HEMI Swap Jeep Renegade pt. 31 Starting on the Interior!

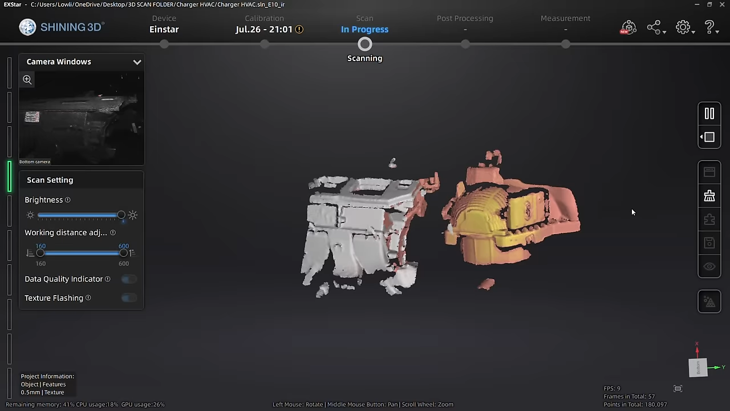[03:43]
This is the 3D scan software for the Einstar 3D scanner. And you can see I'm slowly walking around, trying to get as much detail, as many angles,
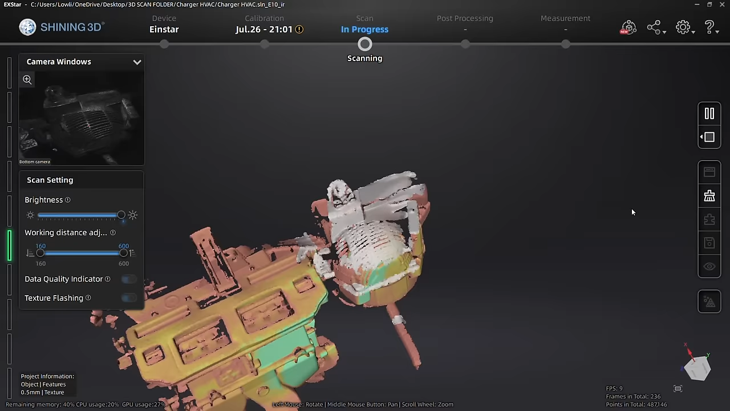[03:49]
points of perspective and whatnot on this air box.
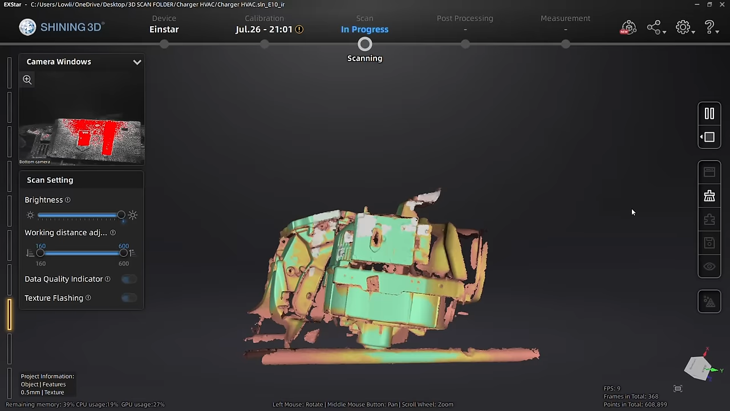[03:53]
You can see there, that is an arm for a sawhorse. Got to have this thing sitting up somehow.
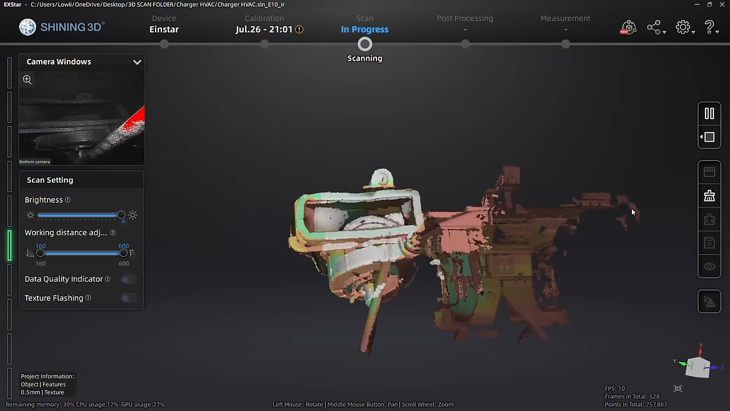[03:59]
Figure sawhorse would be easiest to delete, you know, edit out later.
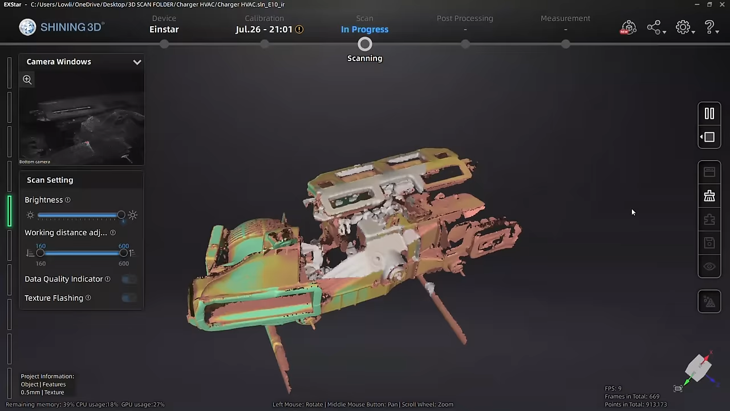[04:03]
But you can see moving around, top, bottom, front, there. Really the main important parts, those bolts on the front, you know, circular pieces there.
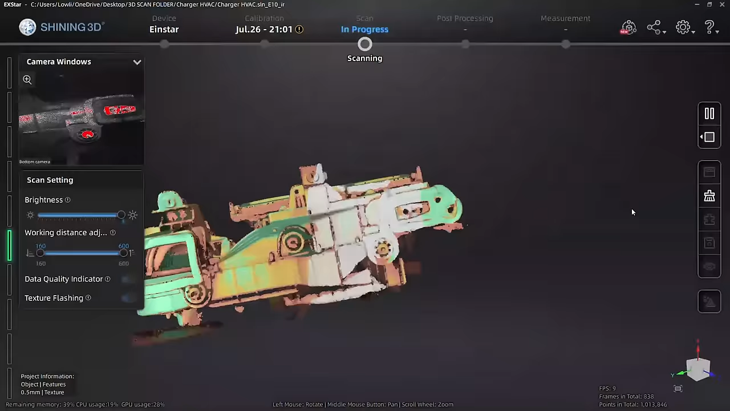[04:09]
Kind of hard to tell what they are, but that is what mounts to the firewall.
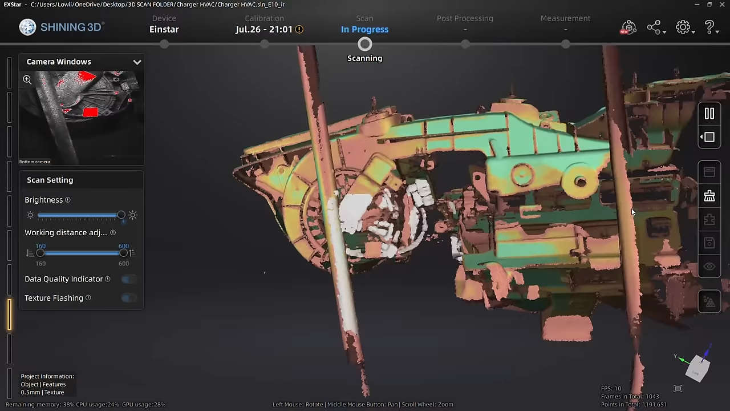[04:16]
And then the square or rectangular opening on the left over there, that is where the air actually comes into the car, you know, into the cabin.
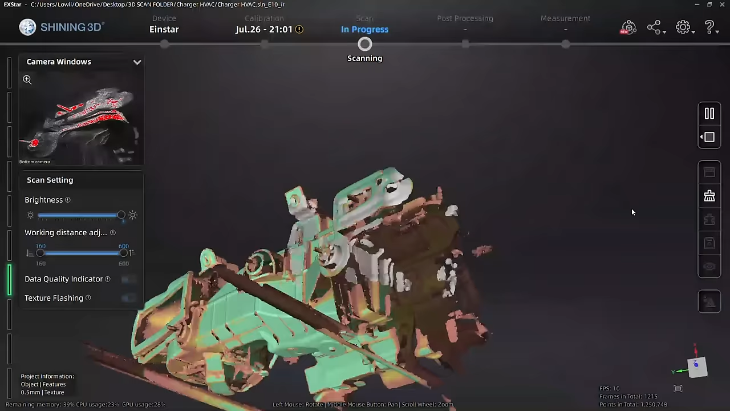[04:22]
We've got AC inlet also right there on the front.
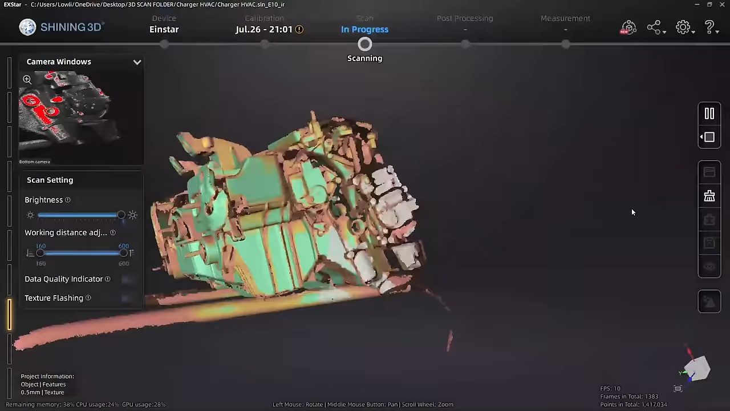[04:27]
And now, walking around, kind of right by the driver's knee area. Pretty difficult to explain what's going on.
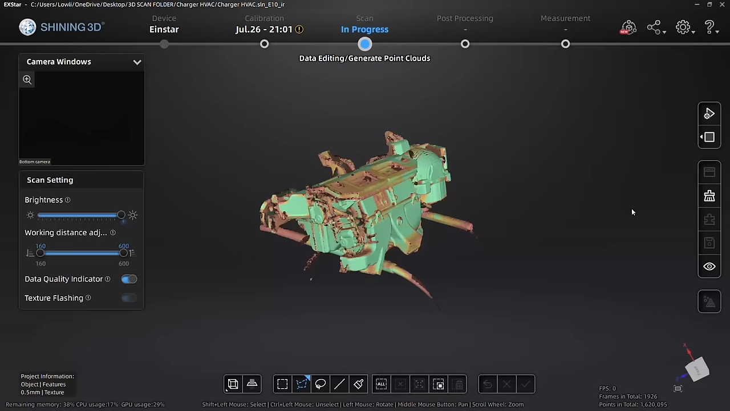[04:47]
Now that I've got this thing pretty much fully 3D scanned, I need to go in and clean it up a little bit. You can see here, the legs of the sawhorse.
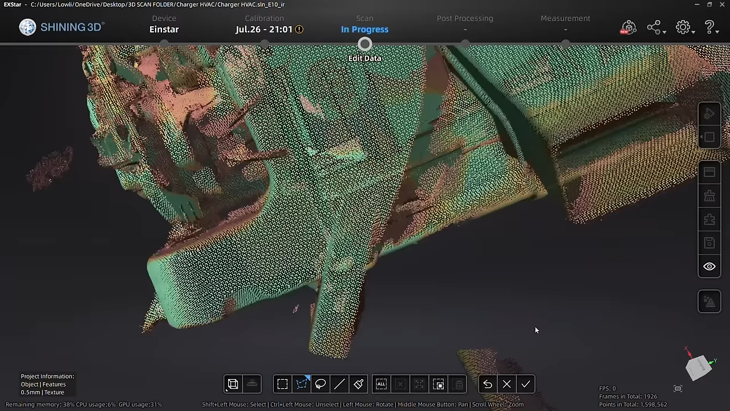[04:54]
We definitely don't need that. It's just in the way, but really can't do anything about it.
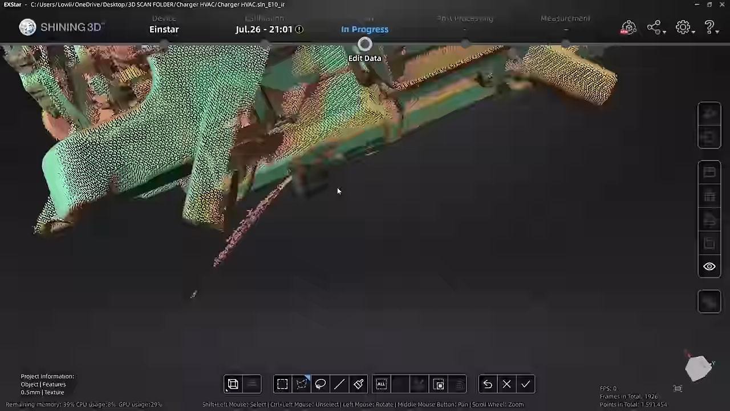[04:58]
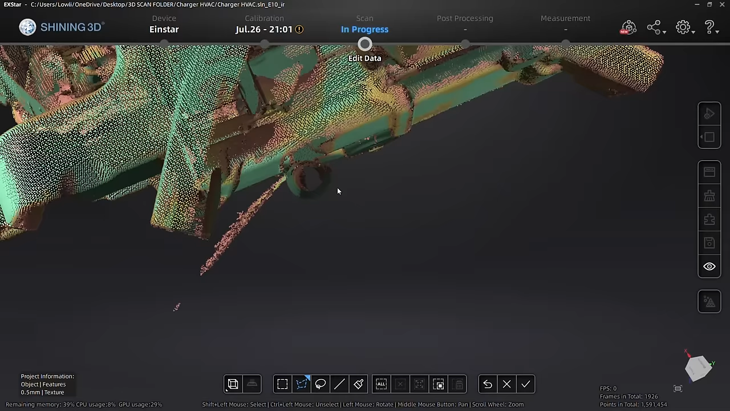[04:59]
It's got to be sitting on something.
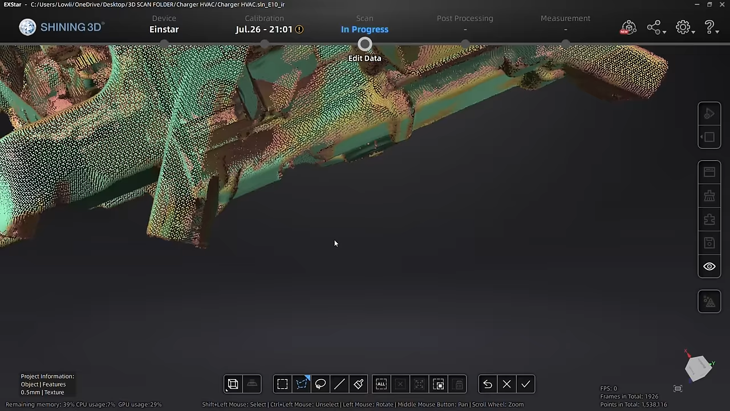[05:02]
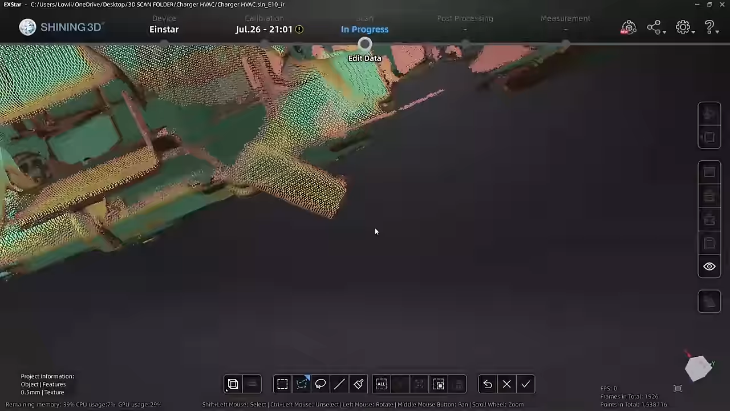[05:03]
I guess I probably could have hung it from something, but, you know, it is what it is. It's not a whole lot of work just to go in, you know,
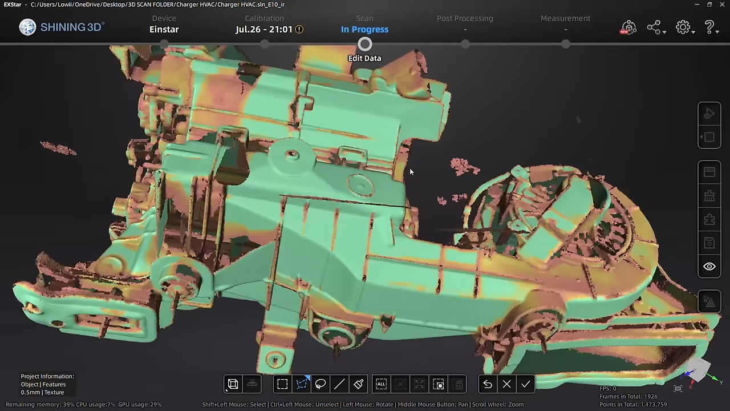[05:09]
clean it up, delete whatever, floating objects there.
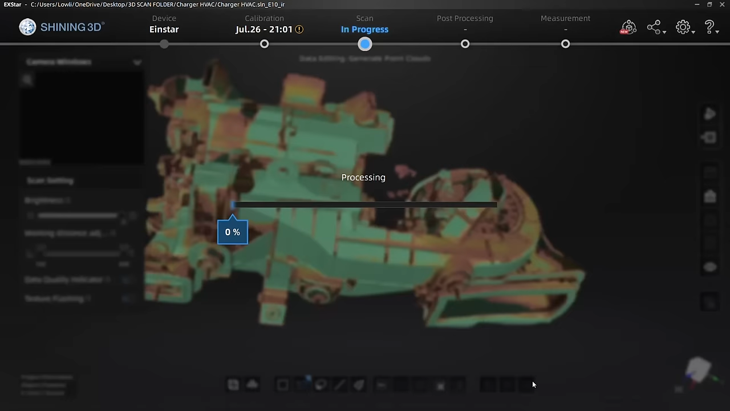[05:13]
Yeah, sometimes this thing just picks up random stuff. And, you know, it is what it is.
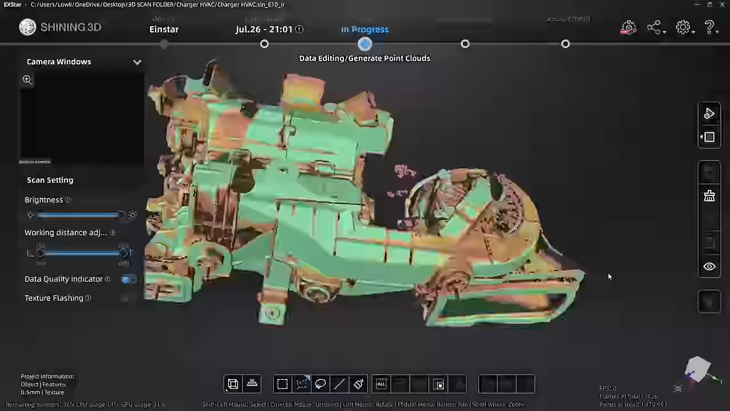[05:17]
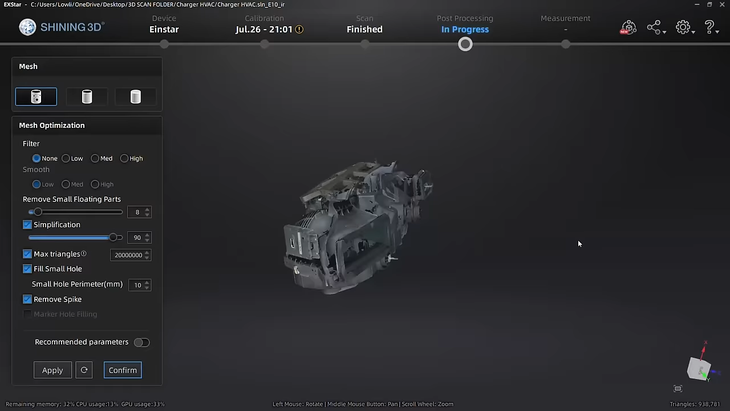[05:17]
But once it's edited, you get to see the final result. And this thing is crazy. Just look at the detail there.
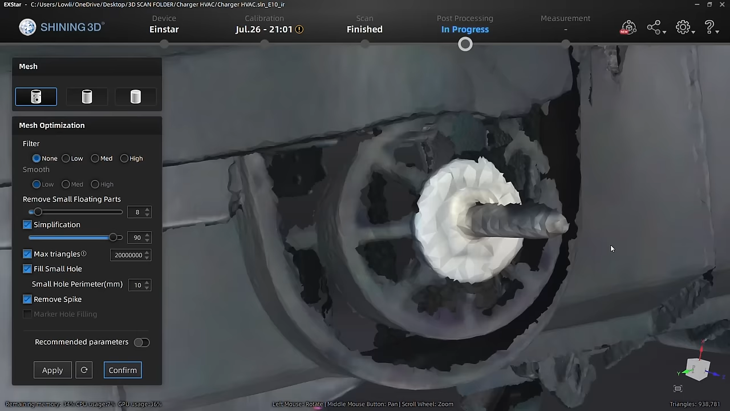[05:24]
I mean, it picks up, yeah, bolts, all the mounting. You can read the labels.
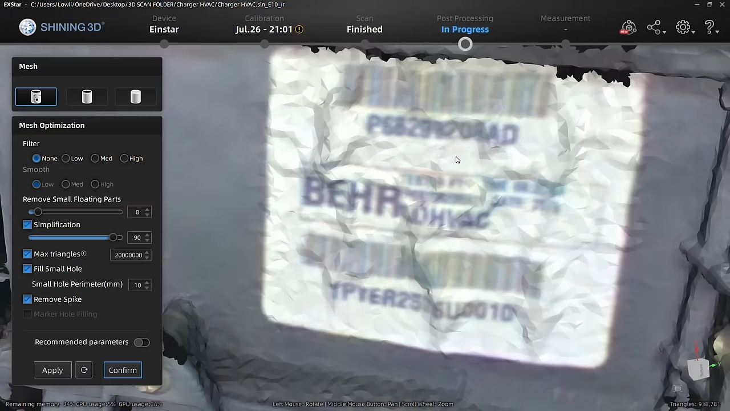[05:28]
I mean, even the part number. The amount of detail this thing picked up is insane. But for what I'm doing, I really don't need that. So I'm going to go through, simplify it, drop it down to about 50%. This thing currently has like 900,000 triangles in it.
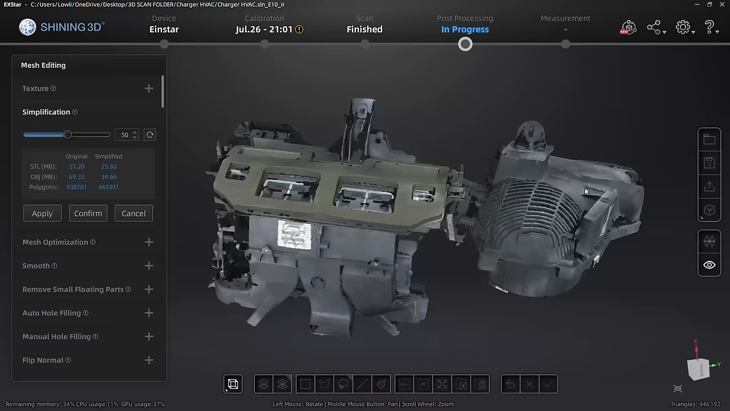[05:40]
So drop it down to about 470. It makes it a lot easier on the next program.
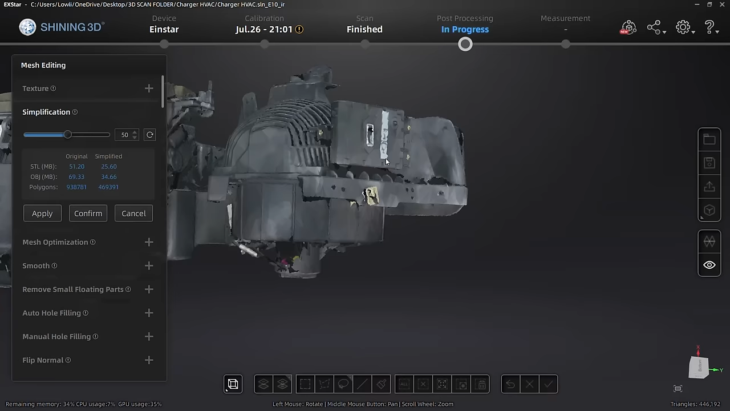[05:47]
You know, dropping it into Fusion 360, it struggles, you know. We're over in Fusion 360. You can see I got the firewall pulled up for the Charger already. Well, this is firewall for the Charger and then frame rails for the Renegade. This is a scan of what the car is right now.
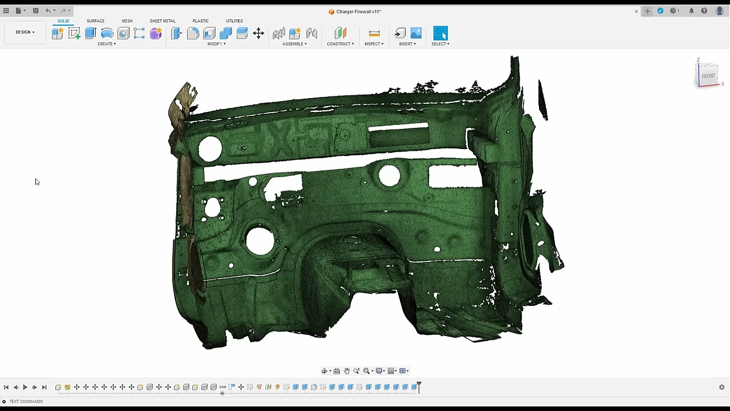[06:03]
Now, so we'll go ahead, we'll drop the AC unit in here.
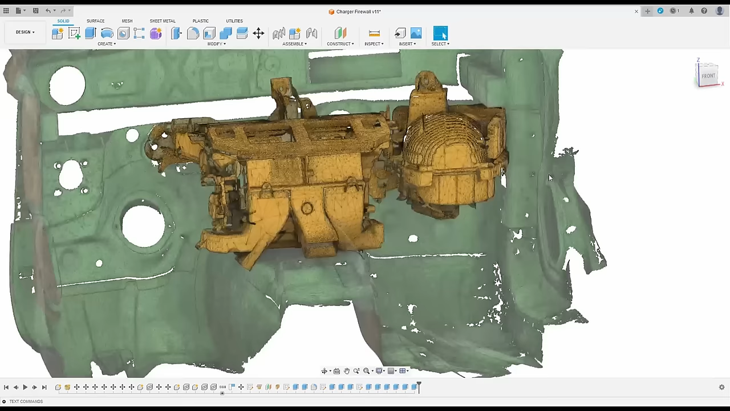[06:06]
You know, air box, whatever we want to call it. And you can see, really almost perfect fit, you know, across the top there.
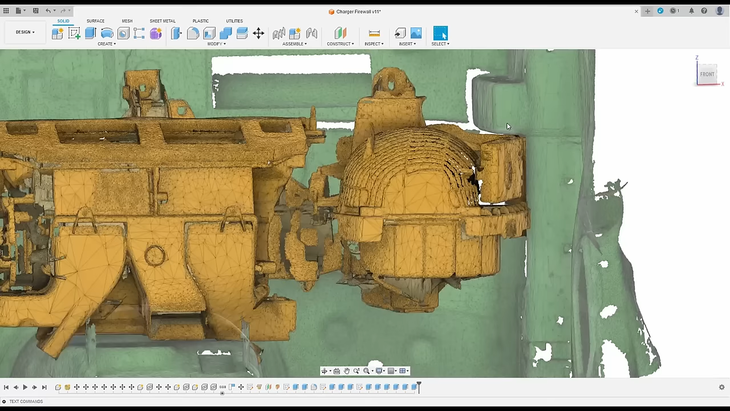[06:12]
Of course, it's going to fit along the bottom here. That's all Charger, everything.
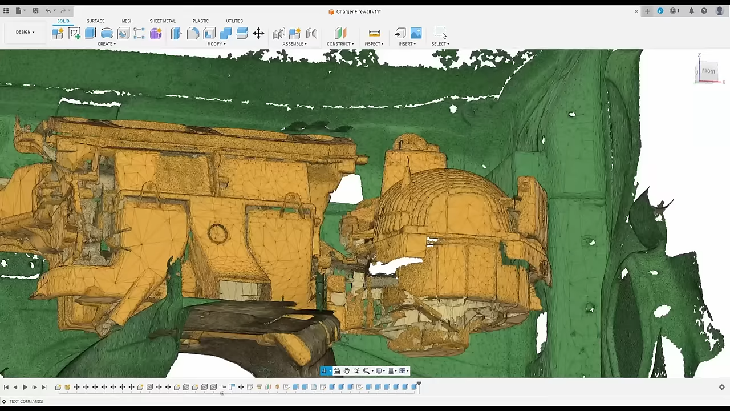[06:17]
And if we can swing around to the front. This is where the AC comes in. That's a wiring harness, I'm pretty sure.
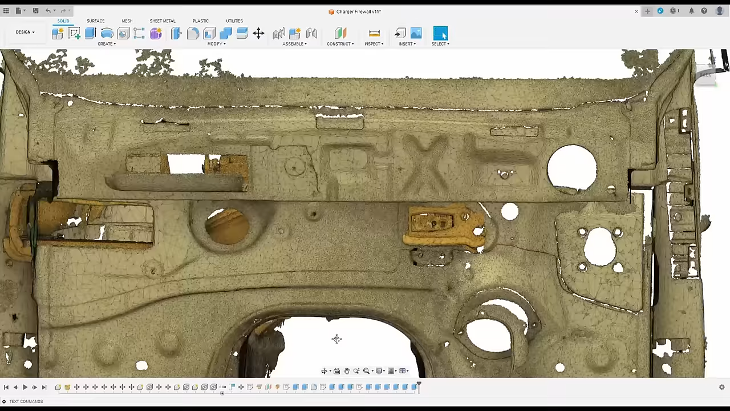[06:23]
And this is the air box, air inlet.
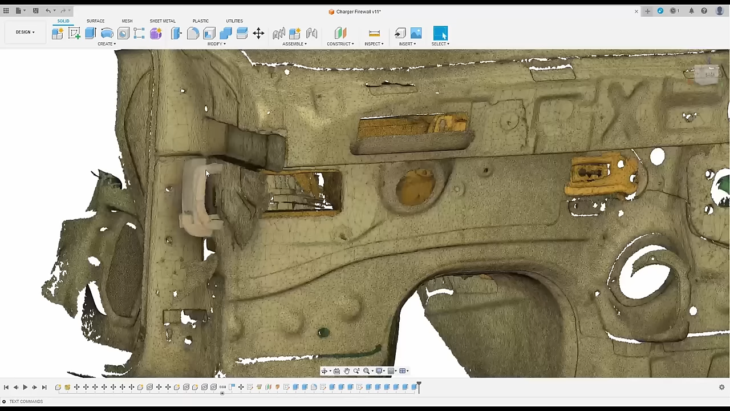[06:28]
You can see this corner over here. This is what we're having issues with. Way too wide to fit because the Charger is substantially wider than the Renegade. So, you can see, what am I going to do?
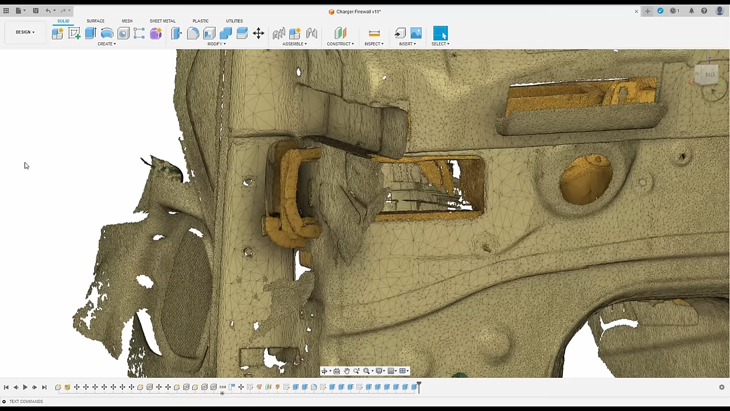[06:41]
I guess I'll go ahead and hide the firewall just to get that out of the way. And I've already done all the work, but I need to split this side off.